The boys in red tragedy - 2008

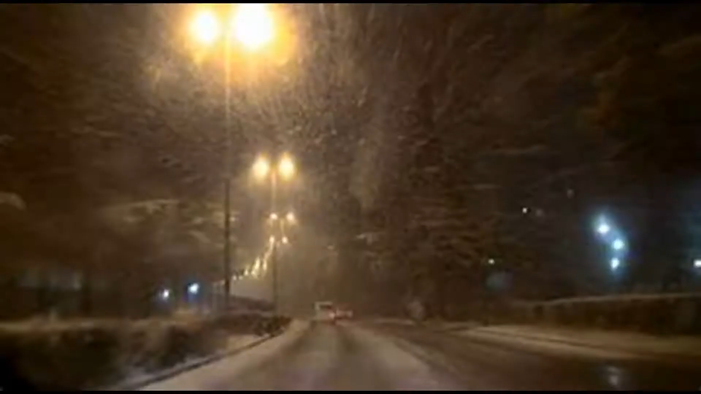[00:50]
The evening in question was hampered by freezing rain and low visibility and slippery driving conditions.